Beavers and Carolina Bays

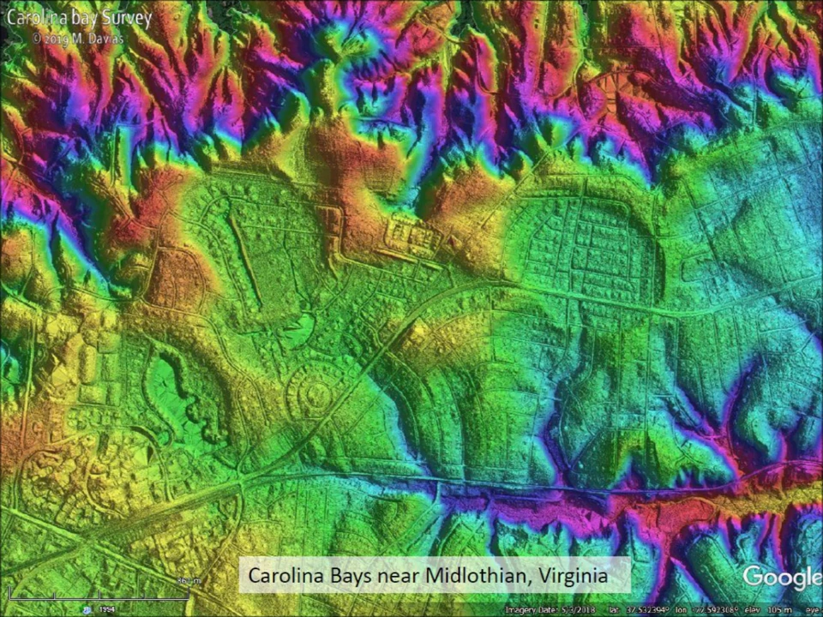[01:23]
These bays near Midlothian, which is a suburb of Richmond, Virginia, show roads and neighborhoods that have been built on top of the bays. Although many bays have been drained for farming and urban development,